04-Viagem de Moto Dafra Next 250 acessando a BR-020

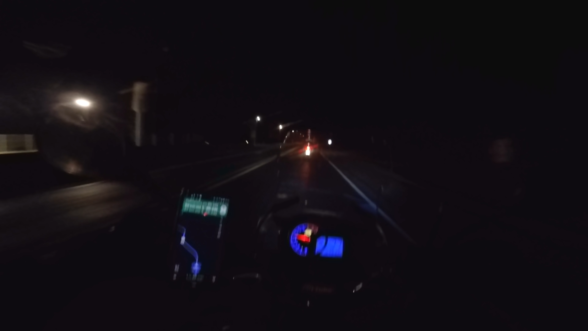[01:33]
GPS está falando que vamos chegar lá 9h52. É provável que a gente chegue antes.